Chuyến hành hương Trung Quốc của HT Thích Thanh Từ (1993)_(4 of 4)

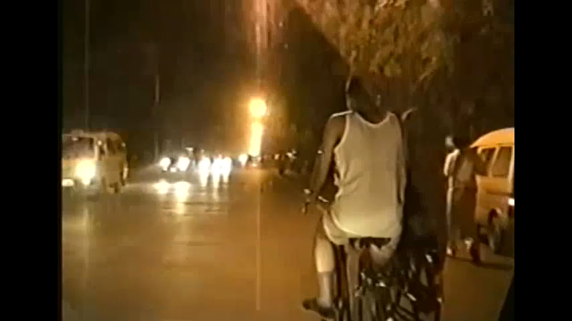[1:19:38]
rồi cái đường mình đi chung dưới, thành nó bớt kẹt xe.